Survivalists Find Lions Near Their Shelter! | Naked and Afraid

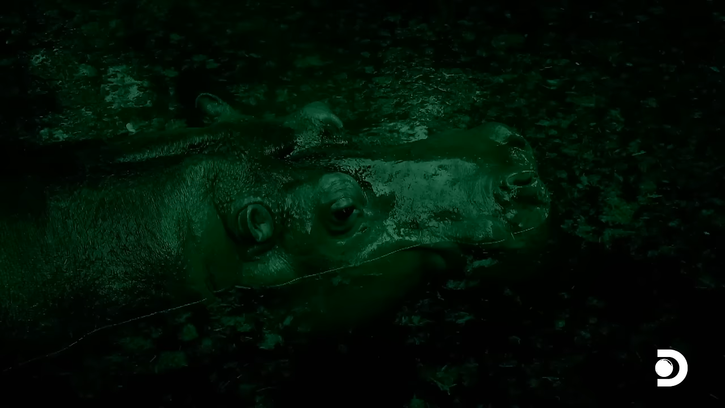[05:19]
There's a lot of animals. There's just...
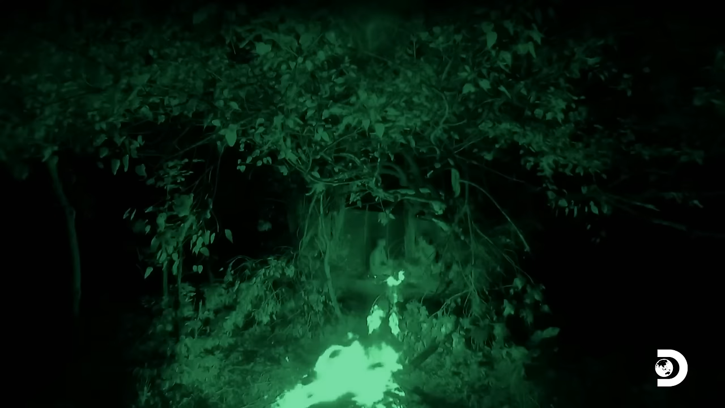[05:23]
We just heard these crazy hippos doing their deep gargles all night. You have to remember that they're hippos. Yeah, we've never heard these sounds before and it is... crazy. I think we're both feeling a little... a little crazy and overwhelmed.
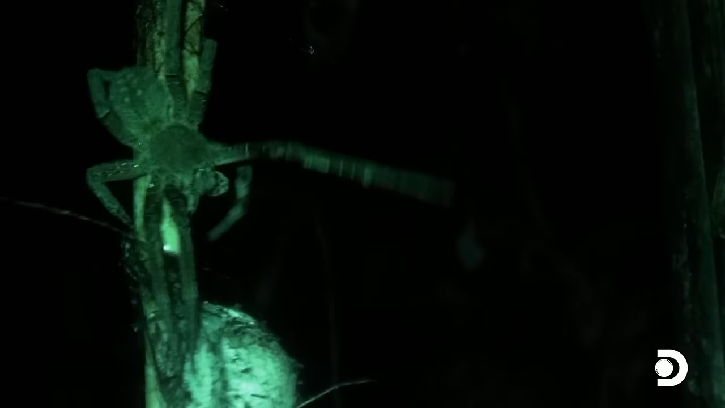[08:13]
What's that? What's the room? Oh, it's a big spider. Where? It's coming towards you.
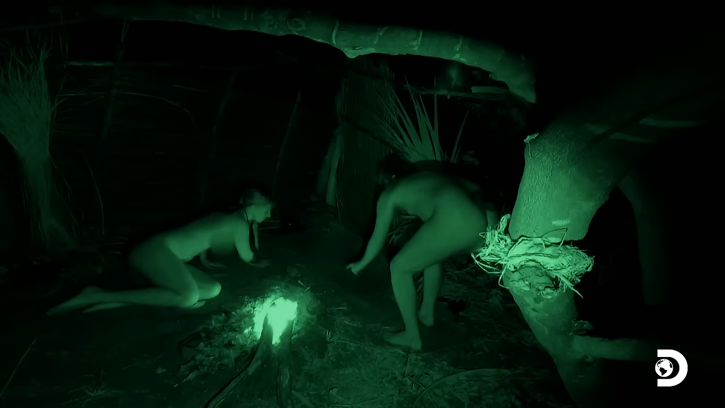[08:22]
Oh, I see it.
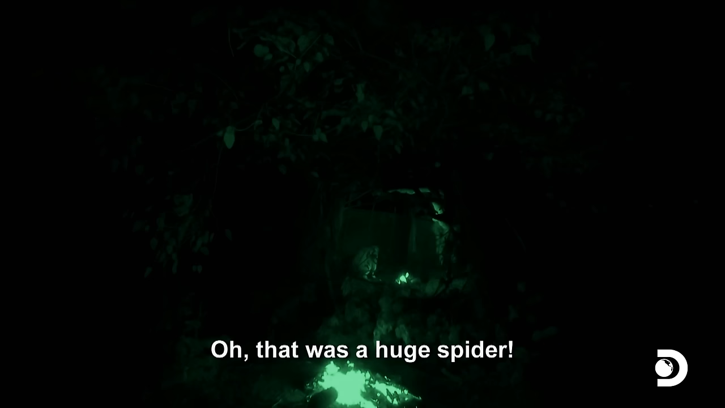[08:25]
Oh, there's a huge spider. There we go. We're going to fire. We're good. Damn.